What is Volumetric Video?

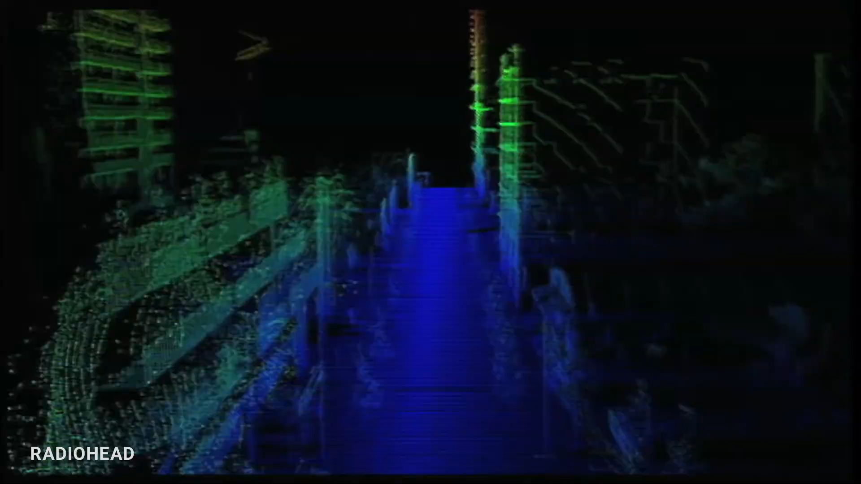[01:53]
music video for house of cards that used only point cloud visualizations and since 2010 the open source community hackers
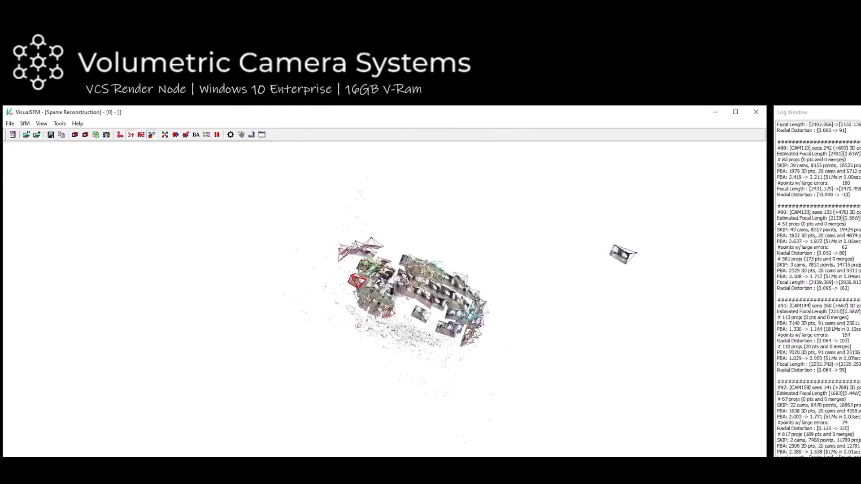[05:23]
volumetric video as a way to visually represent the world of a simulation